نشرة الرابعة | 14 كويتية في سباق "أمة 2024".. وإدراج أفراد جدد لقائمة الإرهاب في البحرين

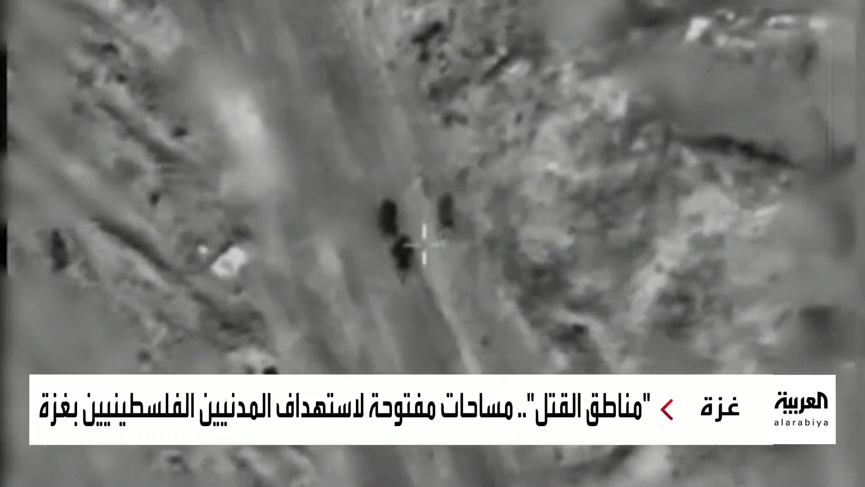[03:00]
اعتراف إسرائيلي بقتل مدنيين فلسطينيين عن طريق الخطأ في منطقة السكة في خان يونس بغزة لكن الجيش برر العملية بدخول هؤلاء